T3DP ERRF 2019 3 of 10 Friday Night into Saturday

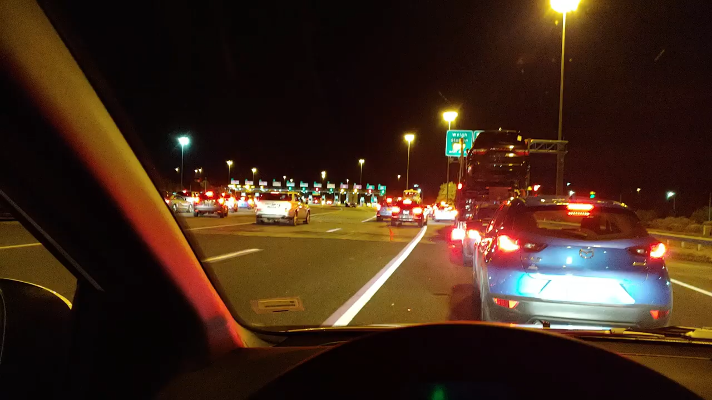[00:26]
these lanes in the middle here easy pass only so all these cars just come shooting up these easy pass only lanes and then go
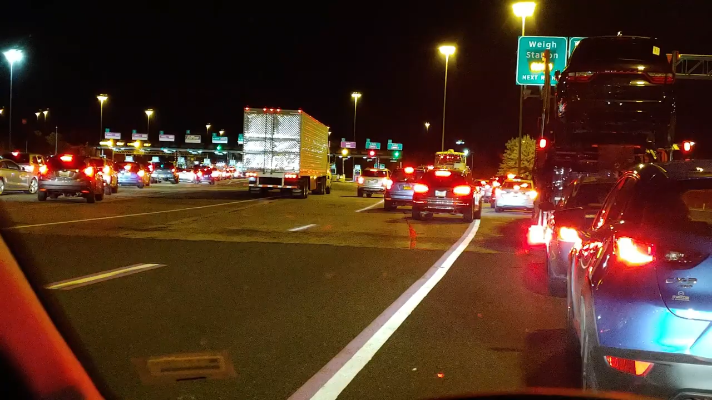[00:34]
yeah we'll just butt right in line here so all those cars right there just decided they're special I'm just gonna cut in in front of everybody eight freaking dollar toll ow I really think they do this on purpose the cars are lining up